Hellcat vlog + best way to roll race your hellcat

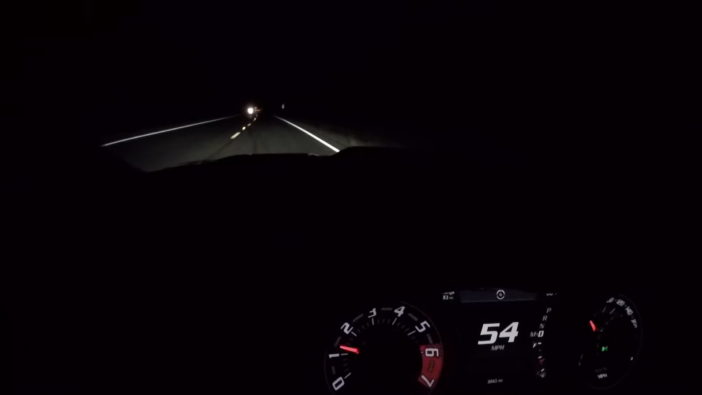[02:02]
So, this car man, it's happy right now. 60 degrees, it says 60 degrees, it's actually like in the 50s already. And, you know, we do got supercharged V8 action right now. We got our intake air tips are nice and cool. Obviously, we're not up to temp on the car itself yet.
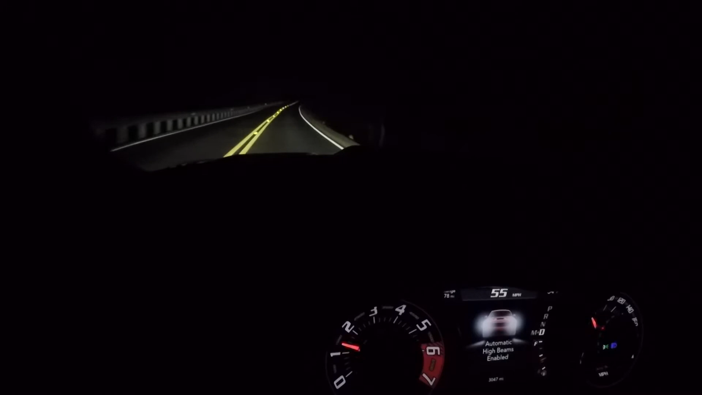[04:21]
Automatic high beams. That's pretty cool. Let's see how loud this is. Yeah, it's freaking loud. It's real loud. Those are bright things, but... It seems pretty quiet underneath.
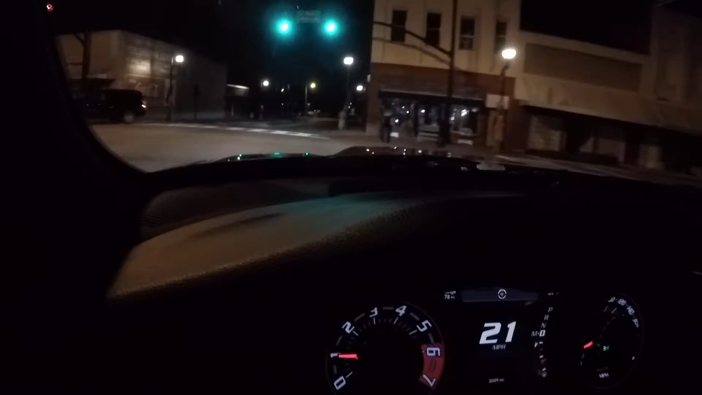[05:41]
Let's do a little baby tap. I like how it held that gear, too. This car is smart, dudes. I mean, it knows. When you're getting a little aggressive with it, it knows it's ready to rip, too. And, it holds gears, and it'll downshift, and everything. Like, it's, this thing is, it is always wanting to have fun and party.
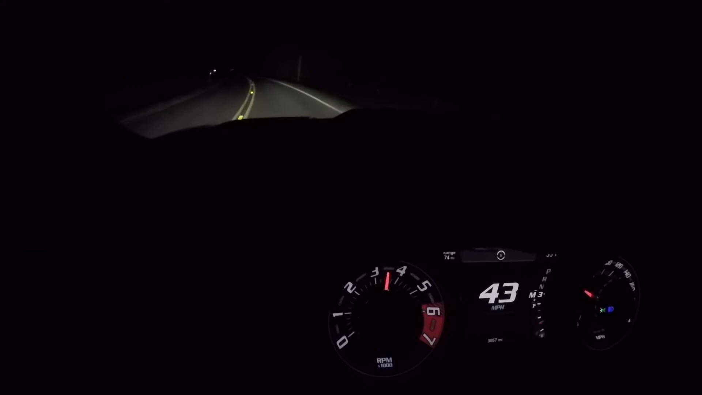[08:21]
All right, so we're going to have a little, little 45 roll. So, we got it in third. Let's go.
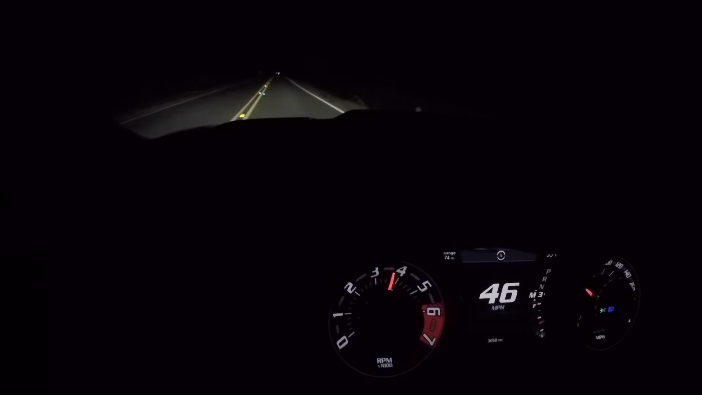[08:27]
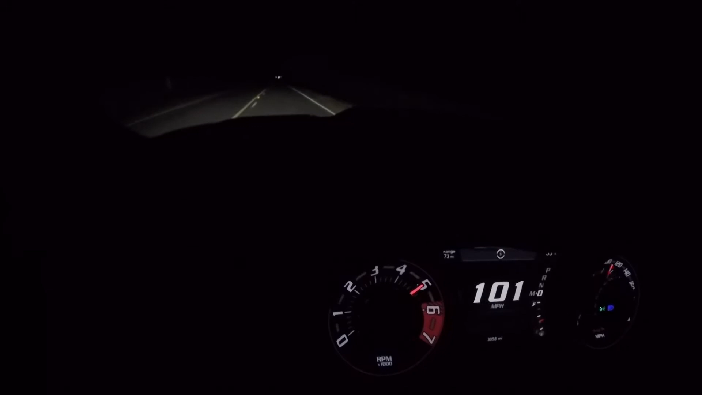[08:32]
Just like that. This thing rips, y'all. Let's throw it over in manual mode, so you're in the optimum gear, and, uh, let it rip. Like you saw, no delay whatsoever.